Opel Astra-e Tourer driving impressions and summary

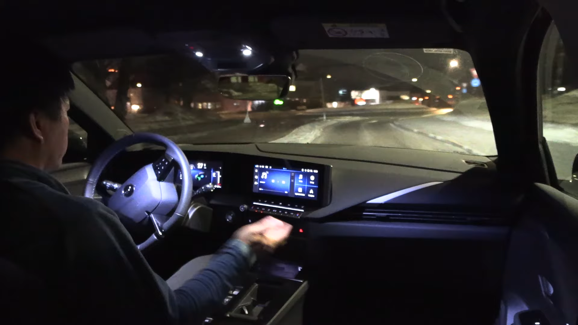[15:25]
So yeah, that's just one minus you have to consider when you consider this car. But what else is it? Headlights, by the way, are really good. We have matrix headlights and I've tested them, of course, and it shines nice and bright. And the matrix stuff also has cool stuff, and it works really well.
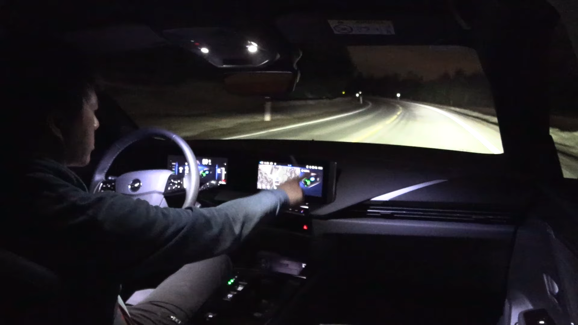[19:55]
And then I tried to swipe here. Wait, there's no other information here. And then if I click here, I was like, and then I get to the energy flow. But huh? And then it's kind of weird, man. There's a menu there, and then you click home, and then you can swipe here. And then you swipe here for some drop-down menu. But I think you can even see it here, that the drop-down menu here, you have, okay, there's some brightness settings, quick brightness settings here.